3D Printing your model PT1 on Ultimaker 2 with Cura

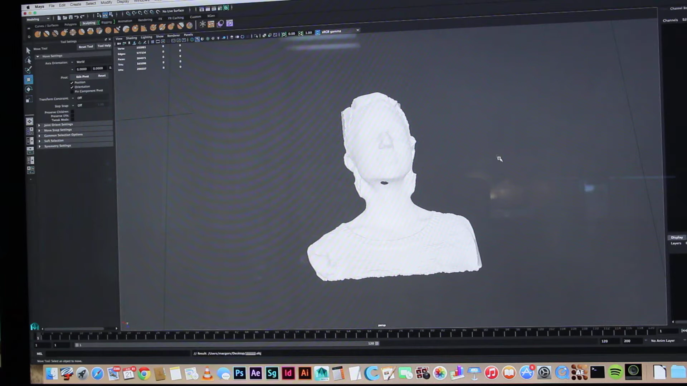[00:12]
all right there's my model that's what I'm gonna be printing I don't know shouldn't select it really
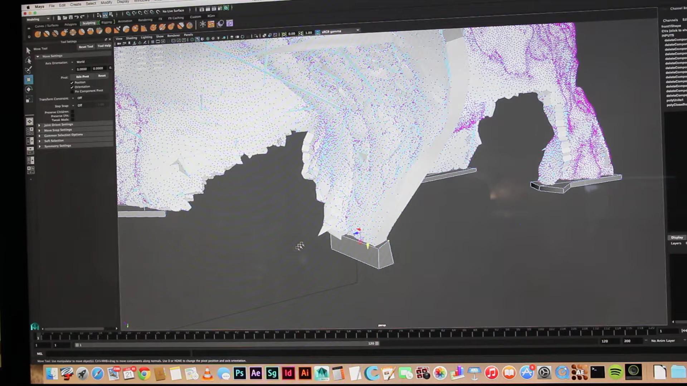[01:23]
make the base is bigger because if the head smacks into it printing it could break it but for the purposes of now I'm
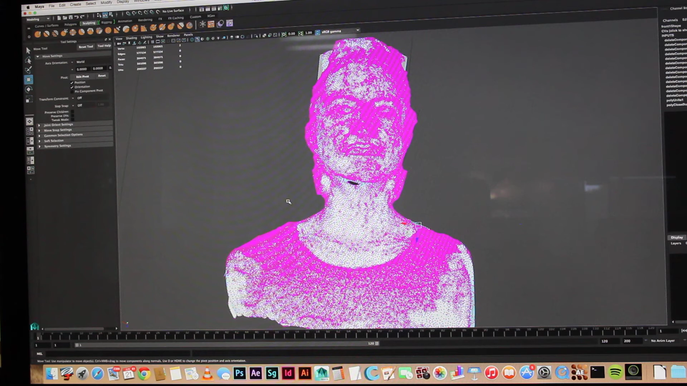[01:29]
not too fast all right so I'm just gonna export that export all and make sure you're not obj